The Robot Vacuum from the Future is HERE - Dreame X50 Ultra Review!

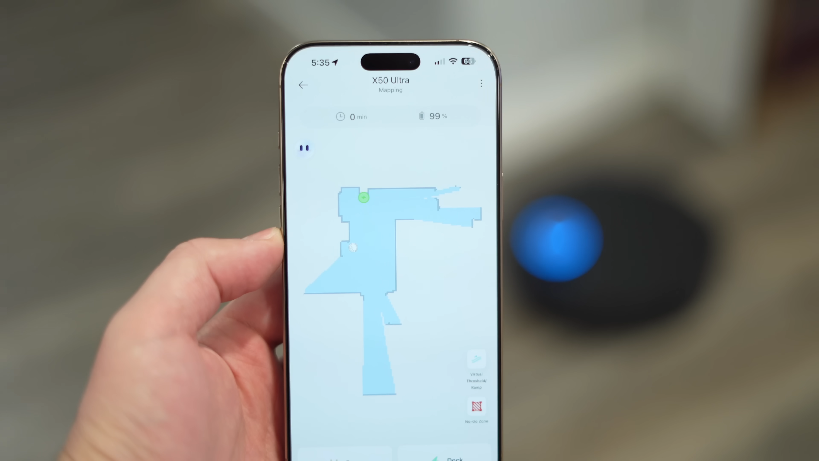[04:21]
entire floor using its lighter and cameras to create a map of
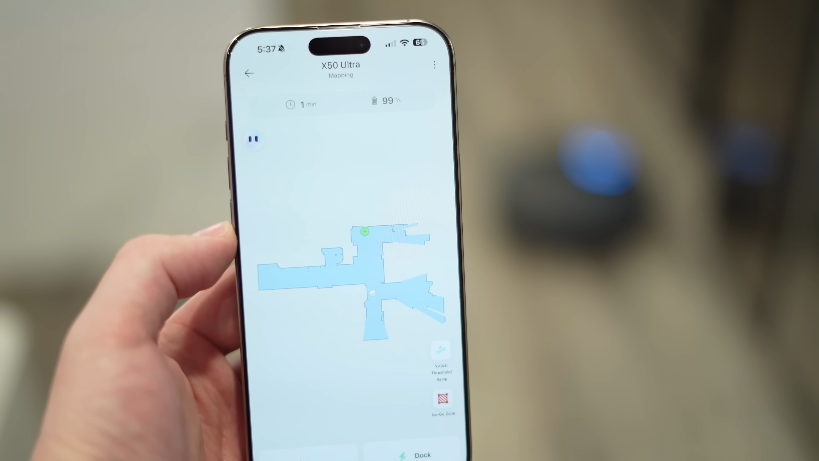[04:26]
your floor but even better it has whole house
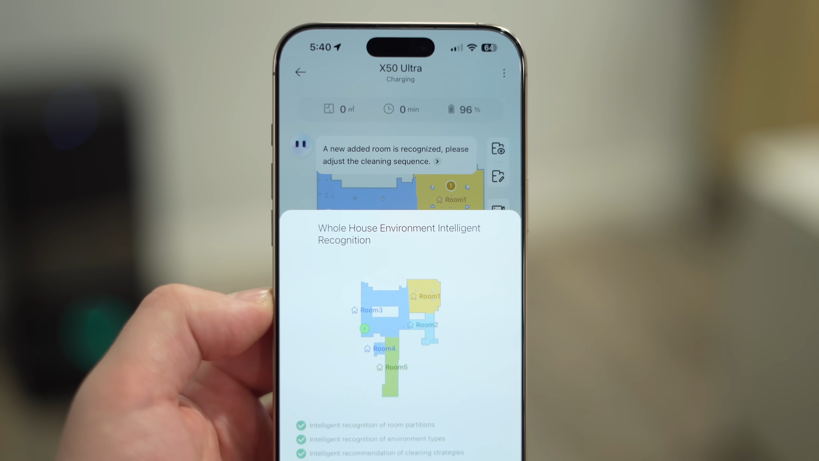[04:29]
environment intelligent recognition to basically split up your phone into
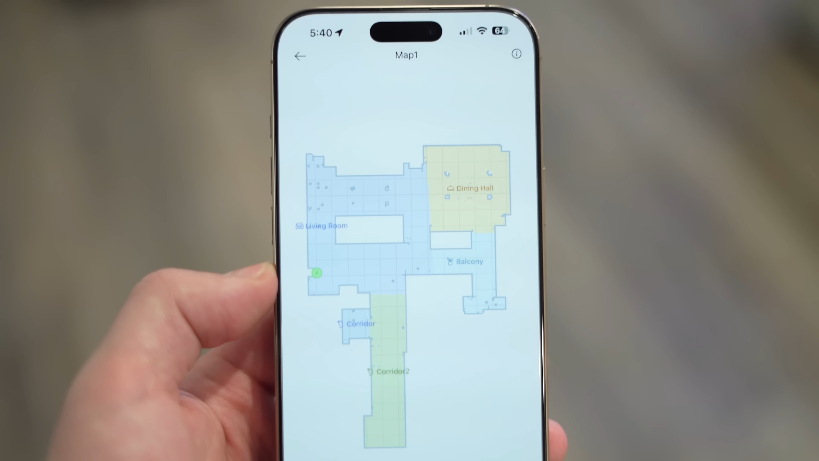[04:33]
different areas or rooms so
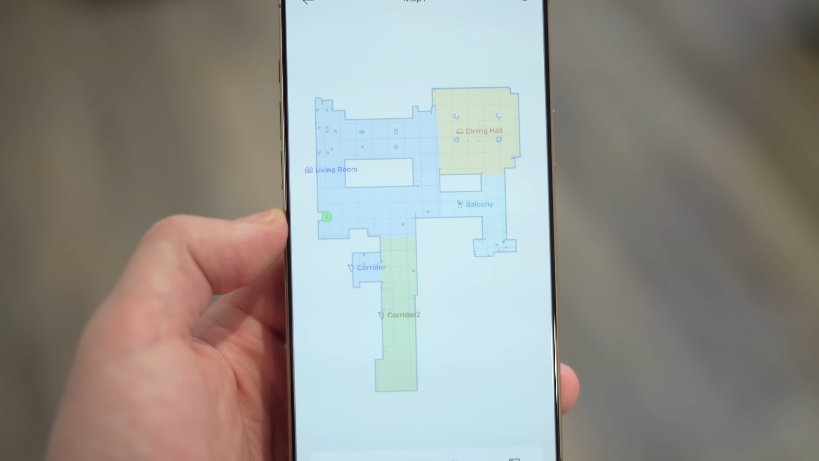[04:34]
you can prioritize the cleaning path which i actually modified to
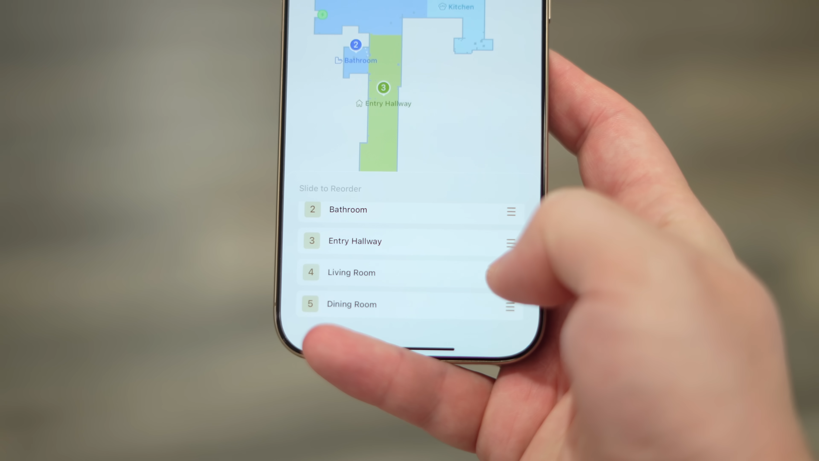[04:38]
do my living room first and then finish off with the kitchen and dining area you can even view a
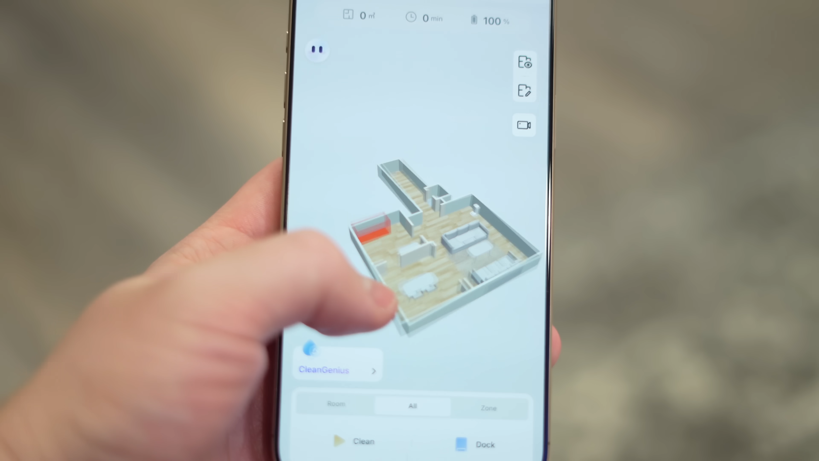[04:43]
3d map of your floor with furniture installed